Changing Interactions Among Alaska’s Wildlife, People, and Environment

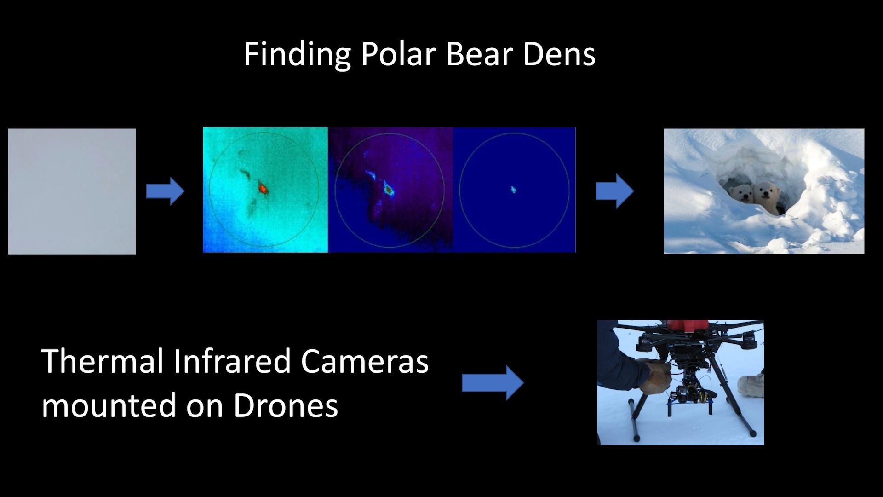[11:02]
And so that's a picture from a thermal infrared camera of the den location. Then you can process that to kind of identify exactly where it is. And then you can validate that. And we've done that with bear dogs and other ways to make sure that these hotspots that we're seeing are actual dens.